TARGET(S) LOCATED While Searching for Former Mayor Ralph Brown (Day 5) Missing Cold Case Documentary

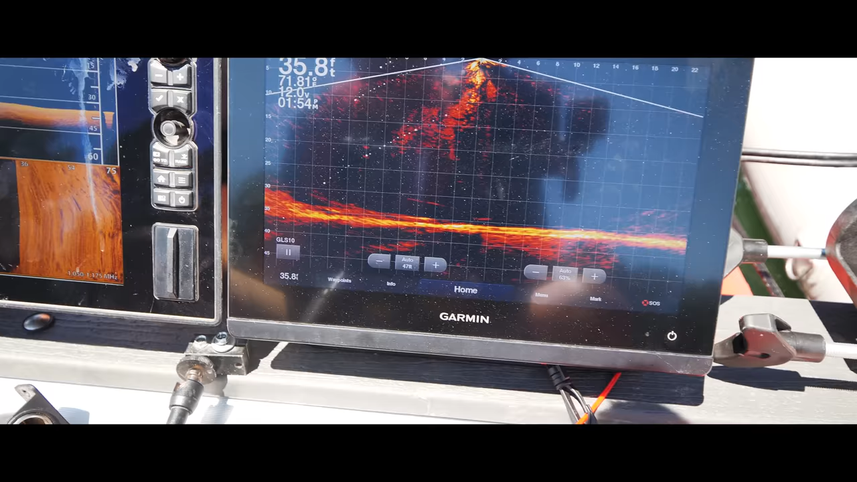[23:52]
Keep your magnet there. I'm gonna bring your magnet back into it.
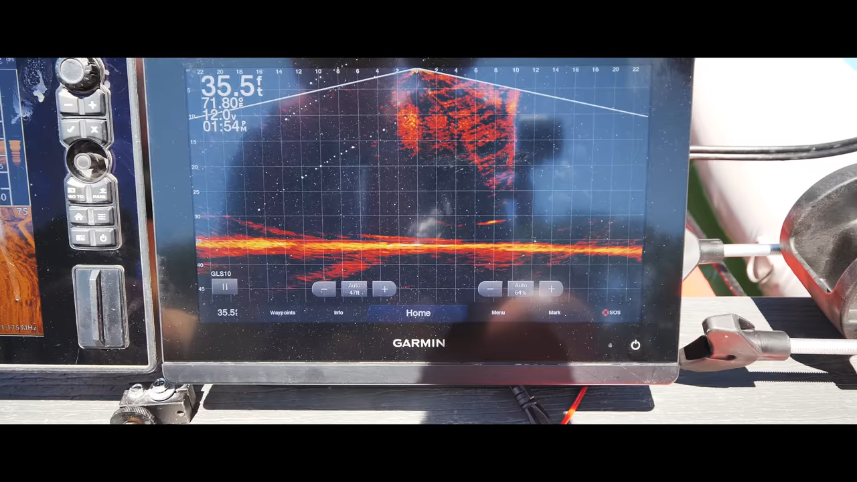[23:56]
On screen: depth 35.5 ft
Drop your magnet.
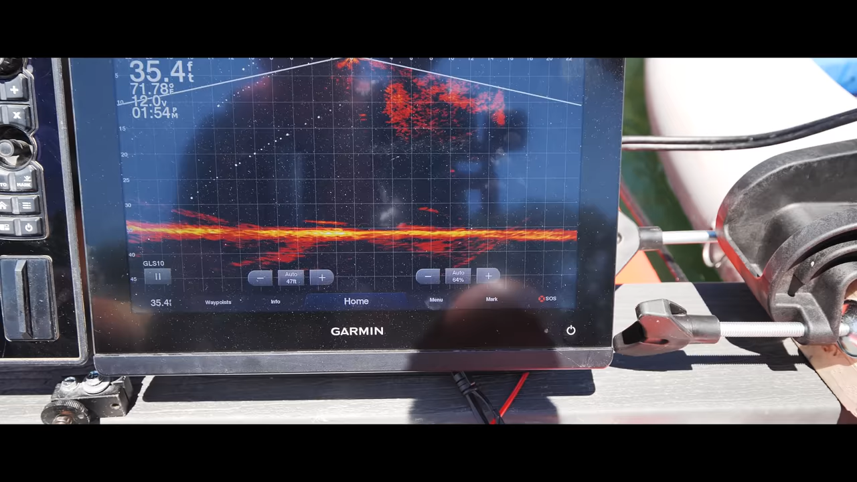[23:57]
On screen: depth 35.4 ft
You should be hitting it right now. So you need to be more in line with the ramp there.
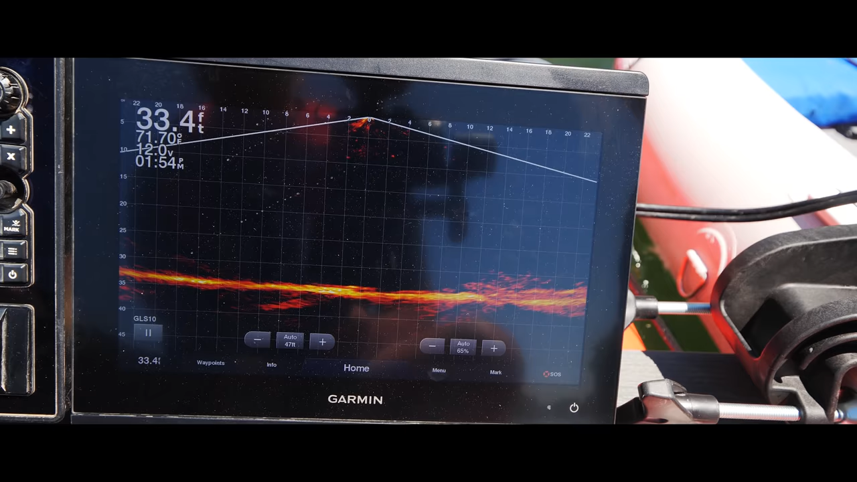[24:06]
On screen: depth 33.4 ft
Back up on it right here.
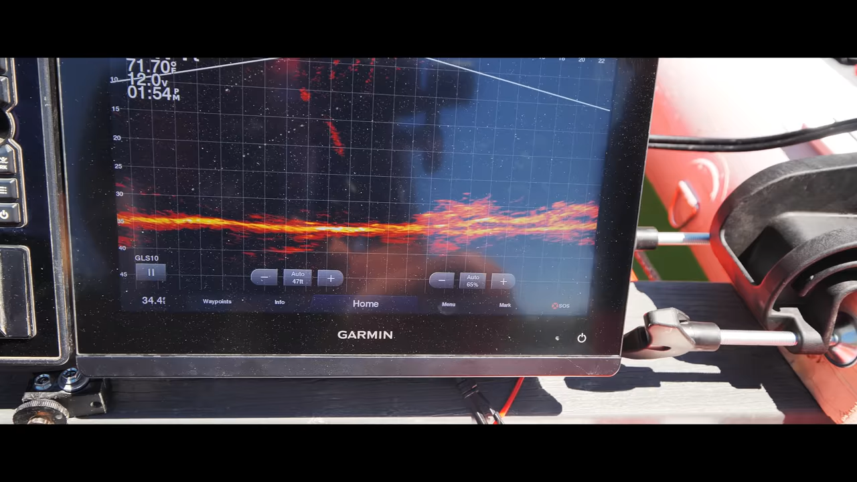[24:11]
Yeah. And this is part of this line right here. And so I'm gonna back you up over like all three of them there.
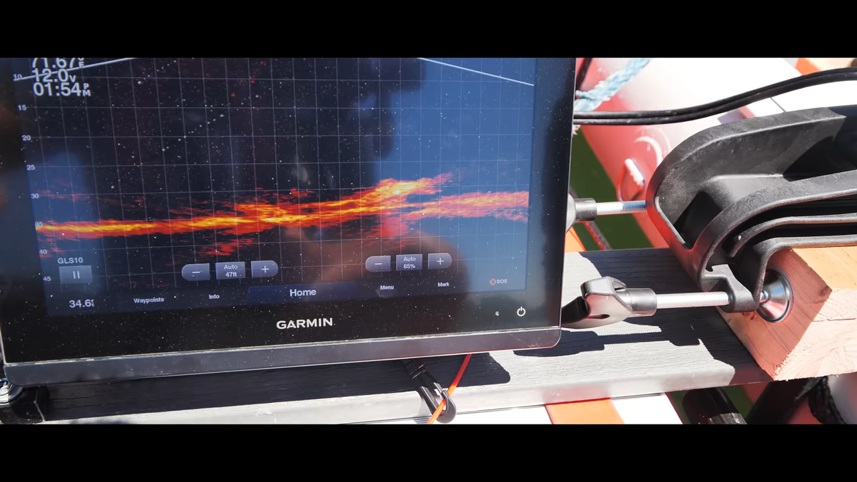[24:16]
See, and this one looks fresher. See how more of a shiny it is? Okay, yeah, brighter it is.
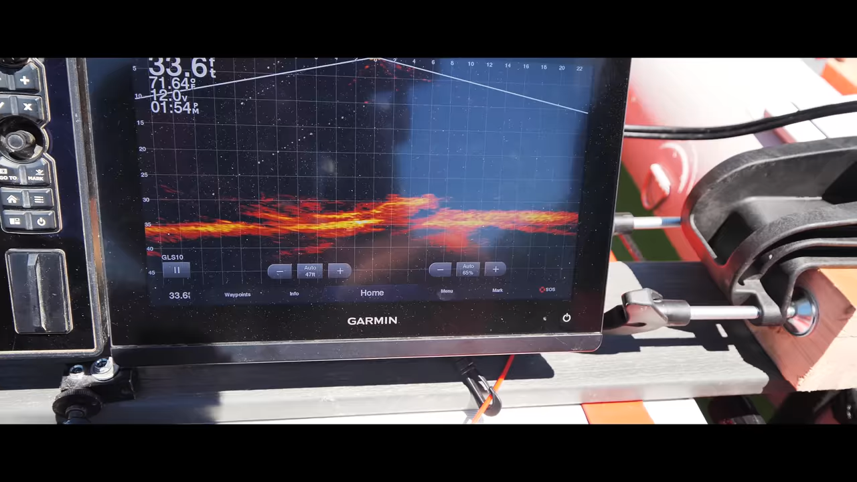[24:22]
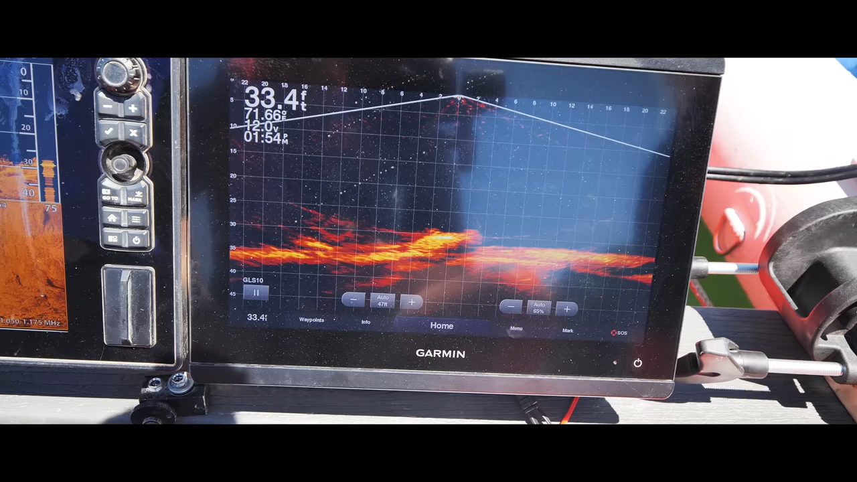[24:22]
On screen: depth 33.4 ft
We're right over the top of it right now. Dead center over the top of it.
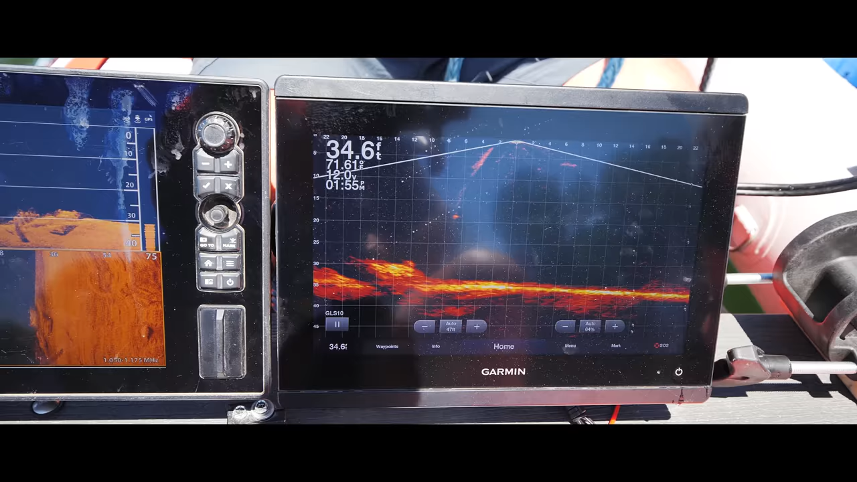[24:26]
On screen: depth 34.6 ft
No, drop your magnet right there. And just hold it. So see his magnet coming down? Yeah.
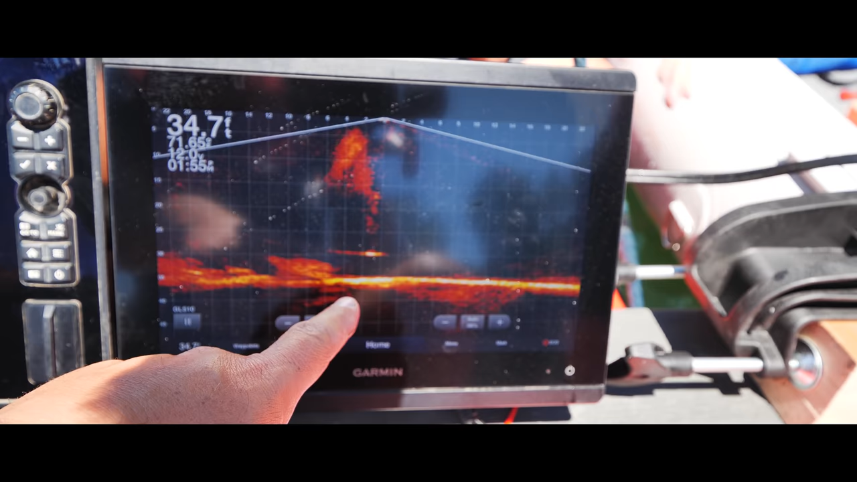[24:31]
Okay, now just hold right and hold it right there. Hold it. Hold it up, bounce it.
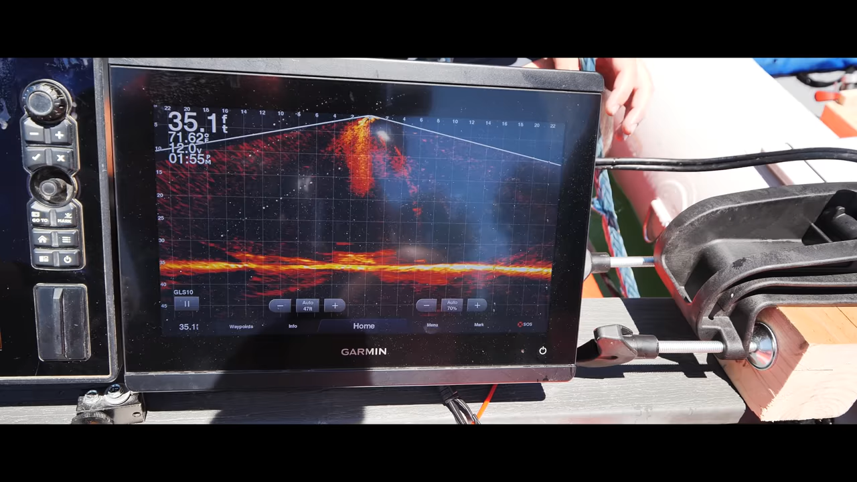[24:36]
Bounce it, and you should be on right now.
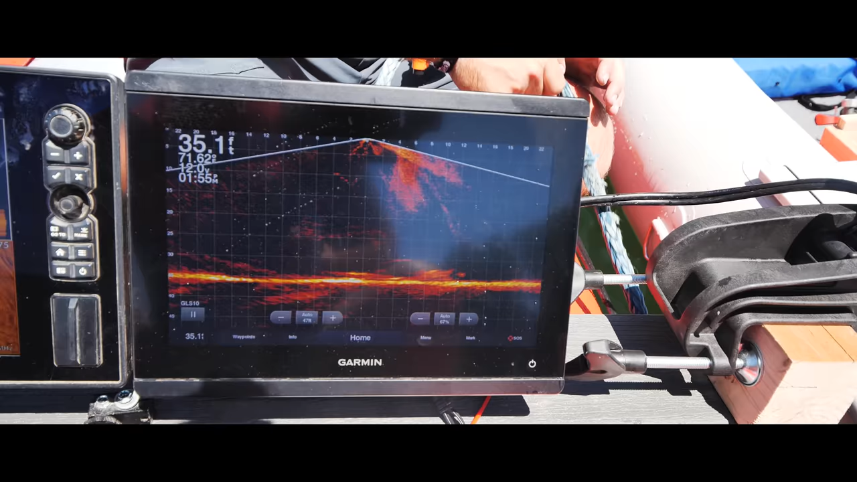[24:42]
On screen: depth 35.1 ft
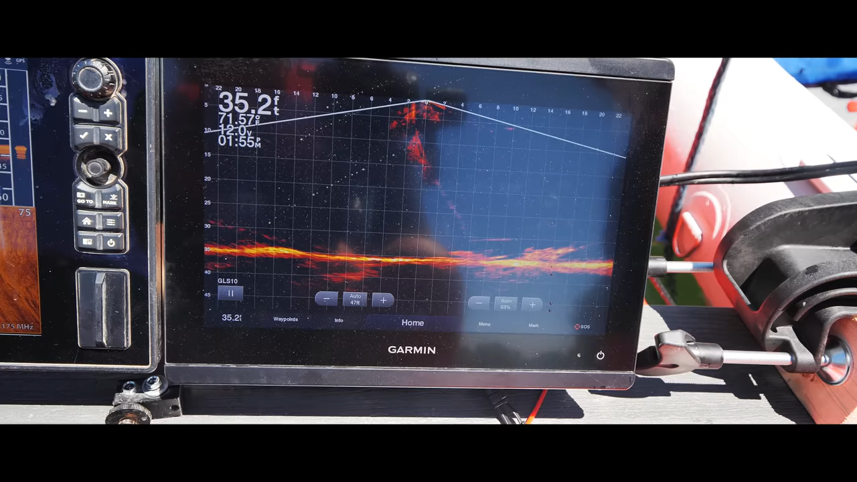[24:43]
On screen: depth 35.2 ft
Keep your magnet there and happy. Bounce your magnet, bounce it. Okay, now you should be bouncing right on it right now. You're so close. Like, we have a good right over the top of it right now.
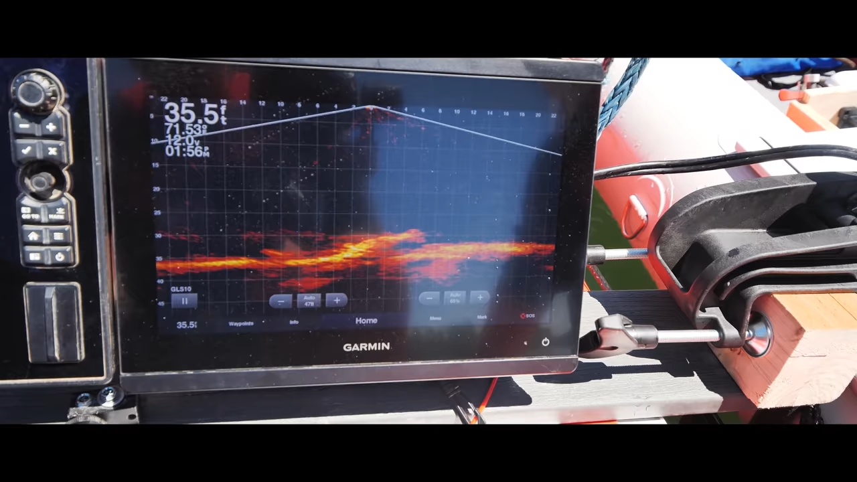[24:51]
On screen: depth 35.5 ft
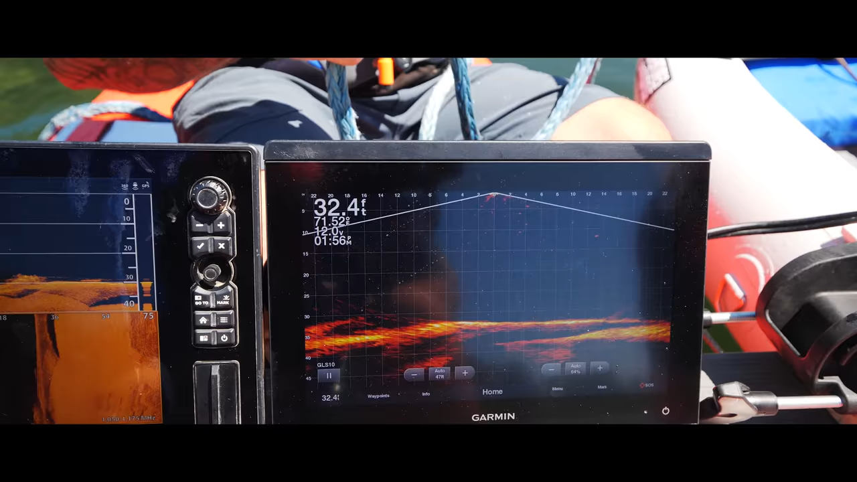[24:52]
On screen: depth 32.4 ft
15 feet off of it. This is a car.
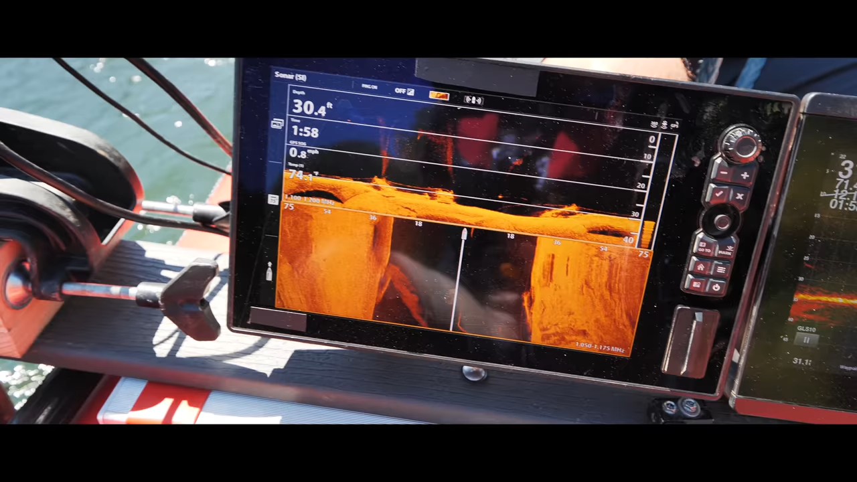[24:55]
On screen: depth 30.4 ft, speed 0.8 mph
Definitely see it there.
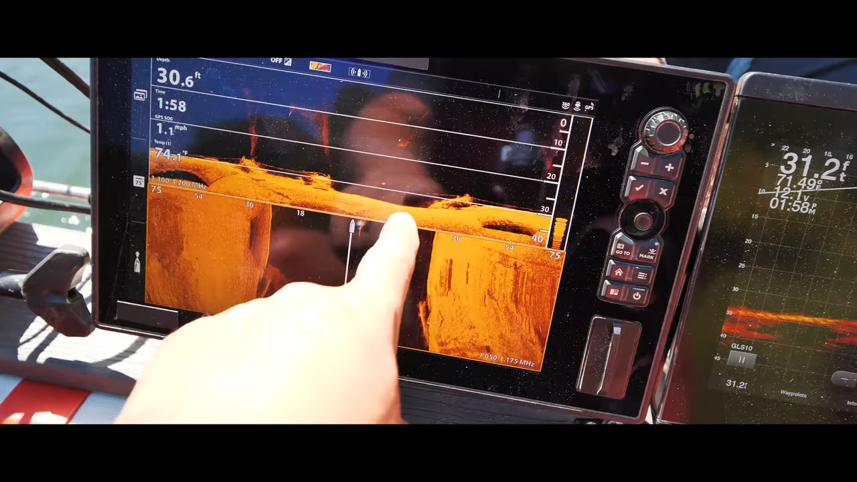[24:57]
On screen: speed 1.1 mph
Definitely see it there. Am I bringing it up? It feels like I'm lifting it.
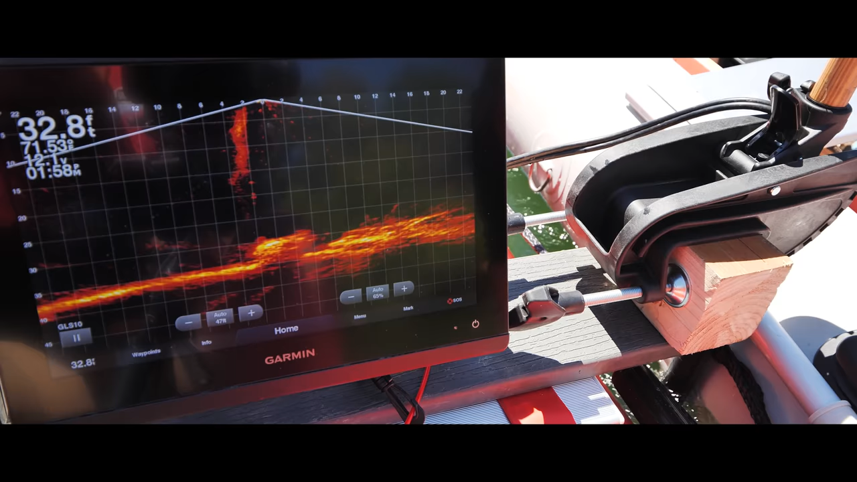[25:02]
On screen: depth 32.8 ft
No. I mean, I see your magnet right on it. Yeah, it's on it.
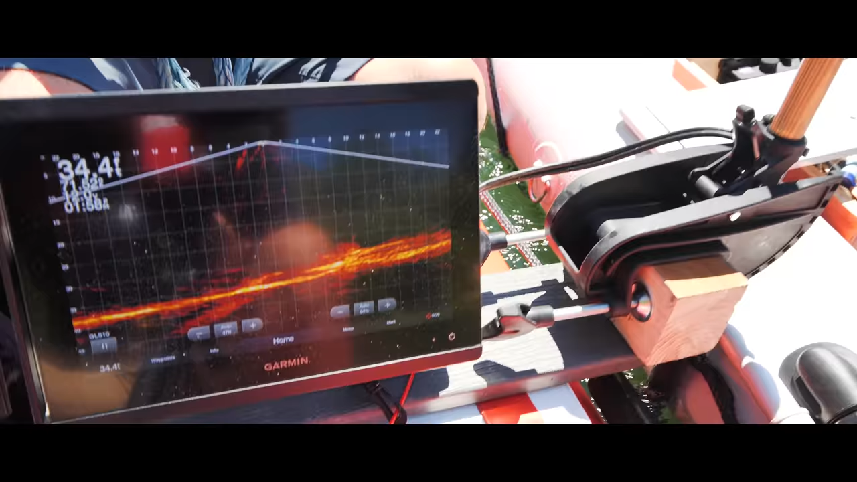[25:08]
You're on it now. It's 100%. It's metallic. You're solid now. Yep. Okay.